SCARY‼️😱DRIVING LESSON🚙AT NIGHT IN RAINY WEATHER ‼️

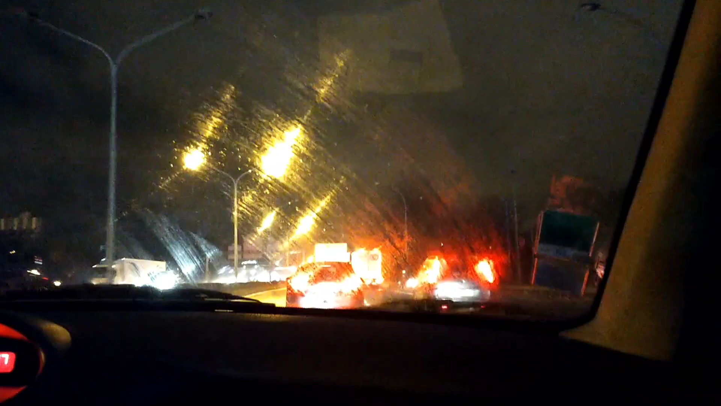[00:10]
Attention à elle aussi, là. Tu perds ta vitesse.
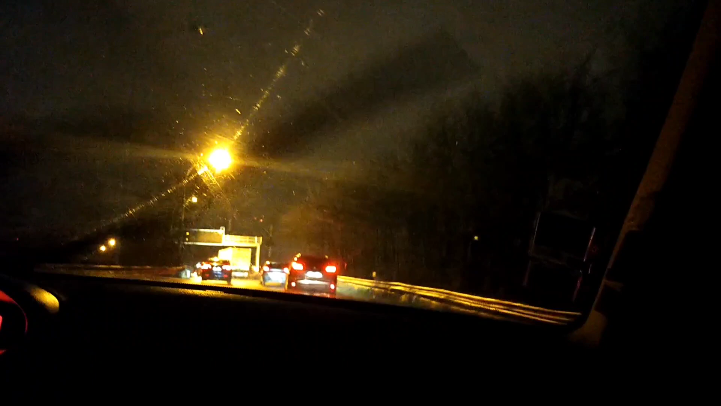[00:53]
À côté d'elle. Fais-toi une distance entre toi et elle.
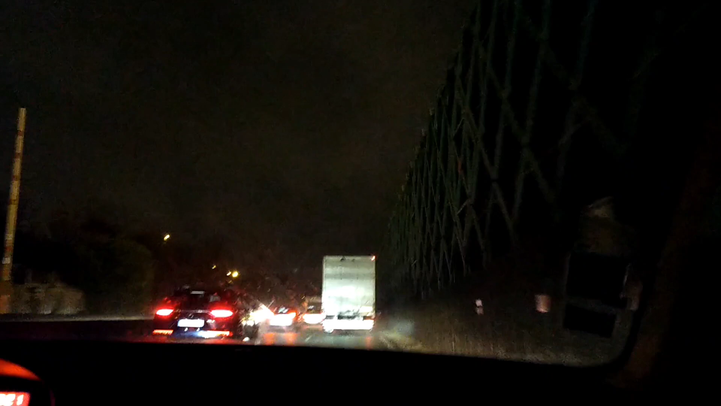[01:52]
Accélère, t'es à quatrième. T'es à quatrième et tu roules à 40. Bah oui, mais t'inquiète pas, tu peux pouvoir le dépasser tout à l'heure.
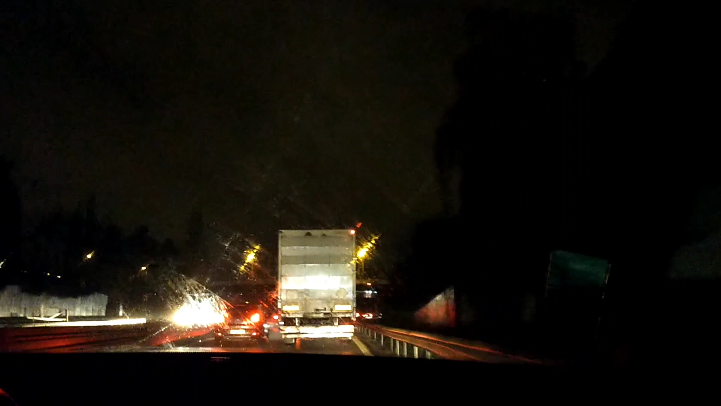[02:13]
Il y aura troisième voie.
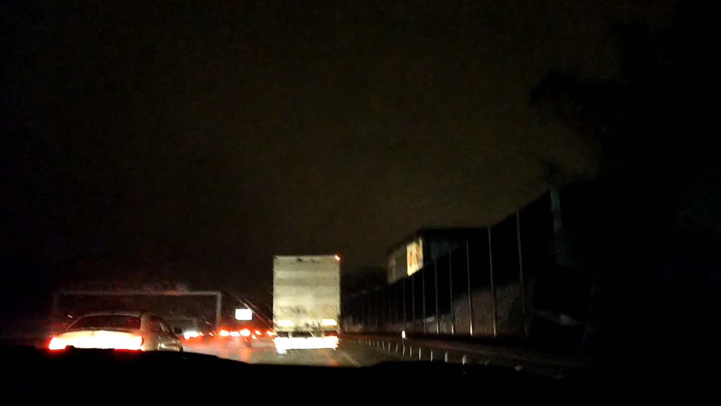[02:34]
Regarde là. Regarde, il y a un panneau. Viens à la troisième voie.
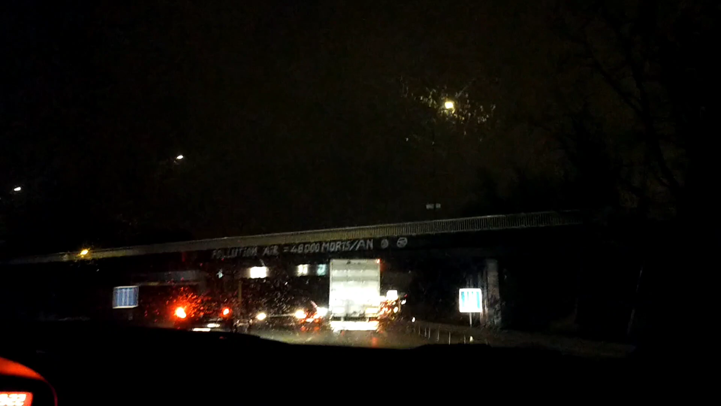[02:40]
Alors tu restes au milieu. D'accord? Essaye quand tu peux. Il t'accélère pour faire ça. Voilà. Très bien.
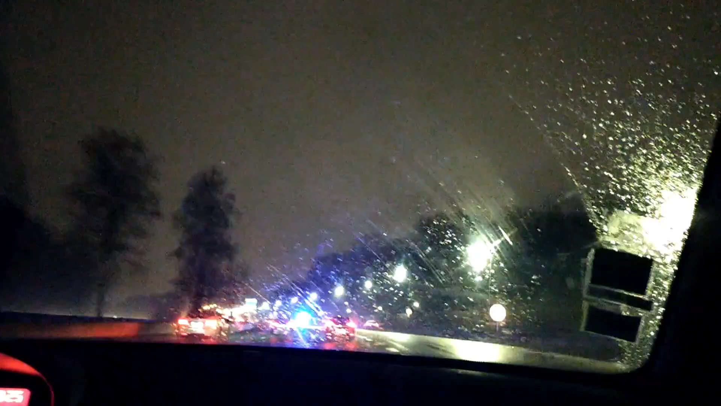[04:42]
Voilà ce panneau là. Attention. Tu rétrogrades.
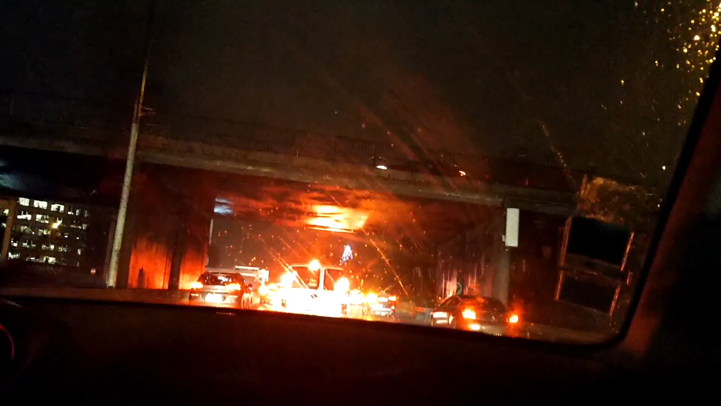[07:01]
ça fait moins de la pression, les embouteillages. Attention, elle insiste. Ben, laisse la passer, sinon file la courtoisie.
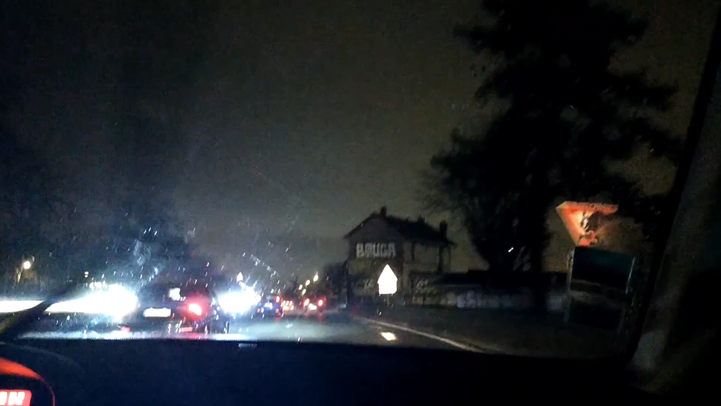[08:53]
Alors, essaye de ralentir sans freiner. Laisse le moteur faire son travail. T'es à 5e? Non. Bon, ça va. Là, tu freines un peu, là. Voilà, tu freines un peu, comme ça. On va pas s'inquiéter celle de derrière.
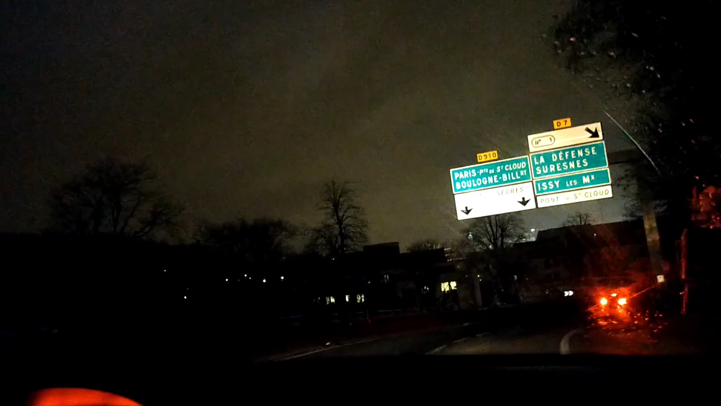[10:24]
Ah oui, hein, tu parles de l'autre côté. Il y a un autre virage là-bas.
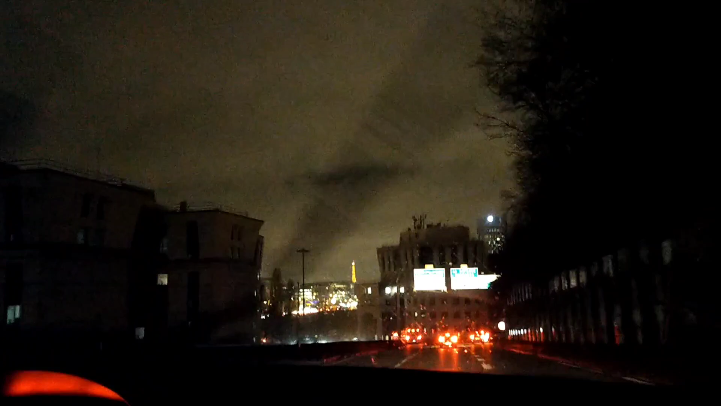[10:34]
Regarde comment ils sont les autres. Ils freinent avant le virage.
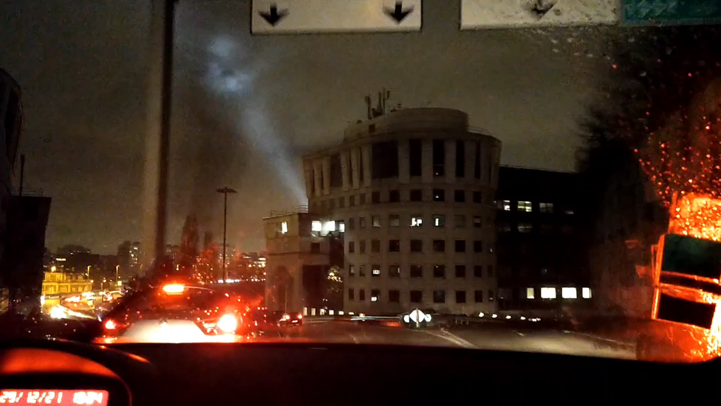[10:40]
Là ici, tu freines ici, voilà, avant le virage.
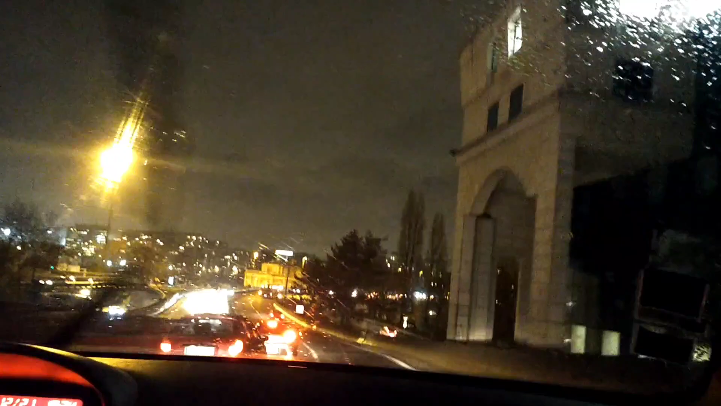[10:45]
Et là, tu rétrogrades là, tu as déjà 30 et tu as un quatrième. Voilà, tu restes ici. Tu restes ici, doucement, il y a un autre virage là-bas. Voilà. Très bien. Tu restes ici. Et nous, on va aller tout droit. Et ça freine. Hein.